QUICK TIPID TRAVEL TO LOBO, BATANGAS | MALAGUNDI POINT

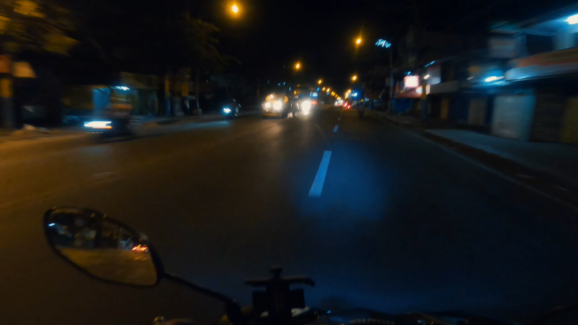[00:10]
Ay naka, makakagala ulit. Pero yung gala natin ngayon, ano lang, tipid mode. Maghahanap tayo ng lugar kung saan tayo makalanghap ng sariwang hangin malayo sa syudad. So ngayon 4 a.m. na, 4 a.m. na ako nakasibat sa bahay. So ang plano kong puntahan ngayon is Lobo, Batangas. Hanap ako doon kasi marami daw doon eh.
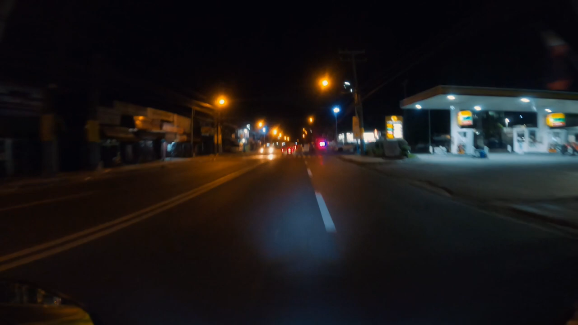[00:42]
Oh, may checkpoint. So bagal tayo pag may checkpoint. Bagal pag may checkpoint.
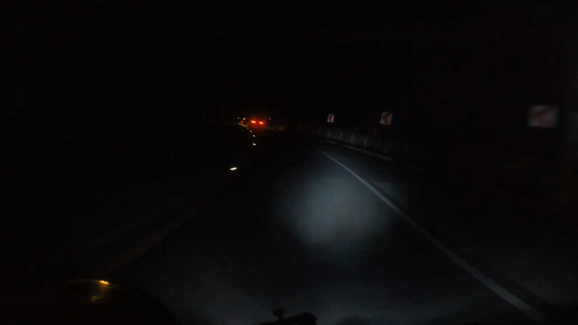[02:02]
Grabe, dilem. Wala pang mini driving light to si Bitlog. So medyo dihado tayo ng konti. Hindi masyado maliwanag eh. Pero pwede na. Dilim dito sa may banda, ano to? Pa San Pablo? Calawan, San Pablo.
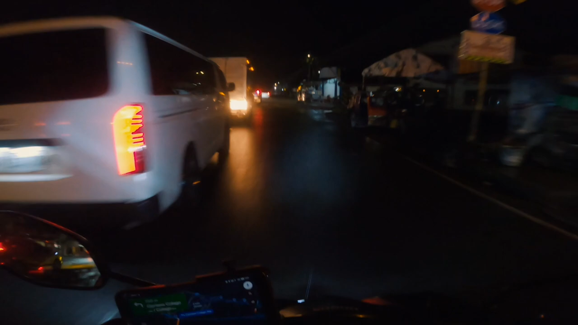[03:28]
Oh my god, gana maambon na.